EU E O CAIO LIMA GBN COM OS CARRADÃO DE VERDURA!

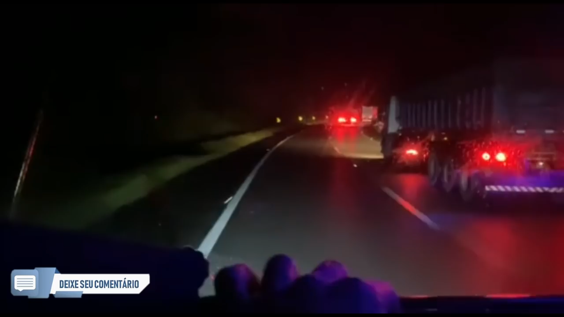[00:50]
Cê tá doido, moço O Kai foi, mano O cara lá com freio bom é outra coisa Minha visão tem que freio bom E freio o motor bom E tudo bom Eu já não tenho, ó Daí eles vão pra frente freiar Eu não sei pra quem que pode pra posar Se vai frear
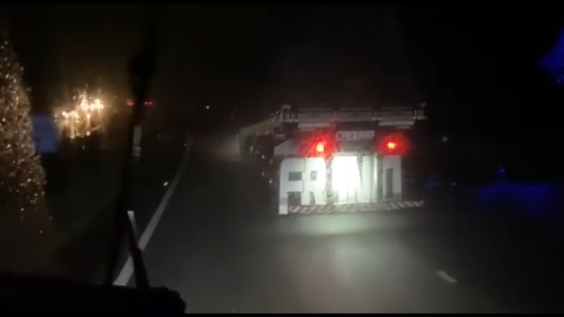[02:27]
Tá doido Quem bota pra correr Tá aí, moço Não tem medo não Viu Bota nas drogas Tá aí O Kai das drogas Ó O caminhão Quase vim, vai Tá aí, doido Toda vida eu venho, então É a curva lá na frente Desgraçado